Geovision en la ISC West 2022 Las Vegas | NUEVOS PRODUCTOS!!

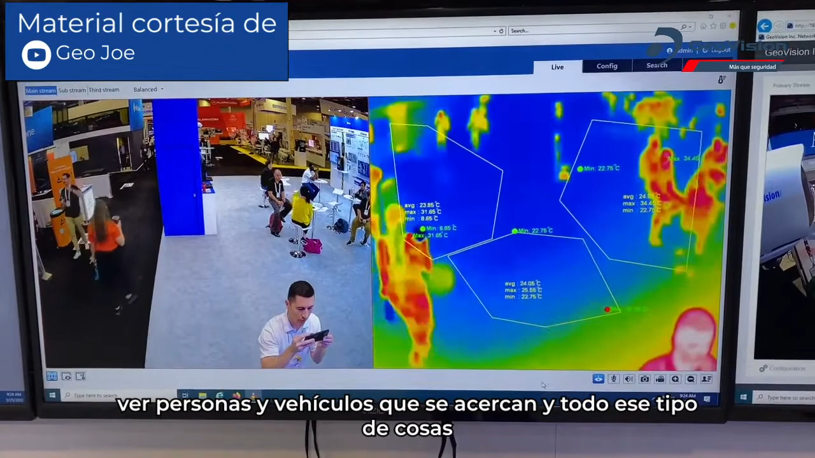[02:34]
of things and then you also have the 5 megapixel imager to be able to see regular activity we're also getting into full color at night cameras we are releasing a turret as well